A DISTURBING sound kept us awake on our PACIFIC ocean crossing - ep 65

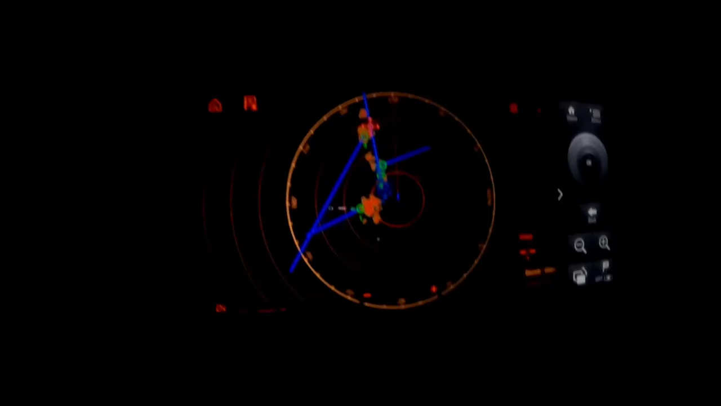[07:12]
little rain clouds that can become very big or these are quite small
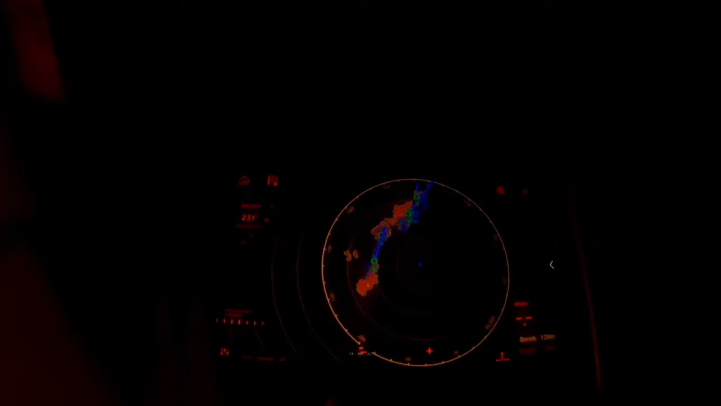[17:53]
and it's keeping in position. So it's not really moving.
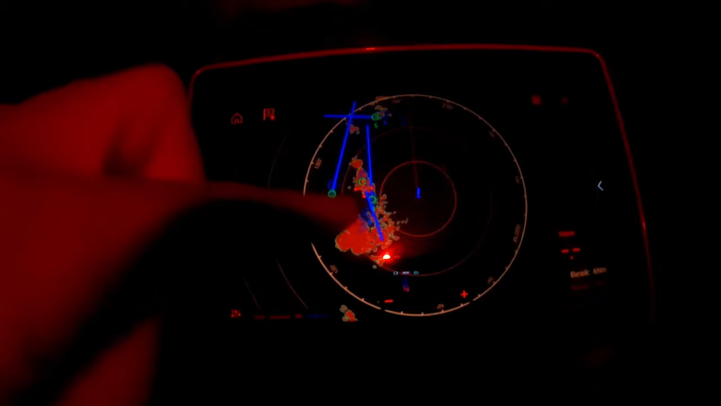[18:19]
In half an hour. And this one is hitting us. So we have some rain.